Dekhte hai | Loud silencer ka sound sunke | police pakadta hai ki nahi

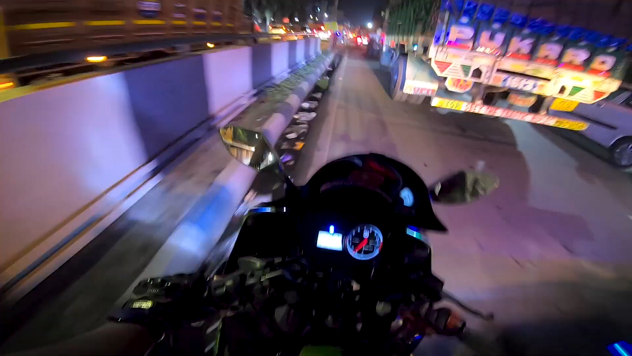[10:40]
चलो यहां से स्टार्ट होता है ट्राफिक आधी रात को भी देखो कितना ट्राफिक है यह सब ट्राफिक जो है यह ट्राक की वज़ा से वा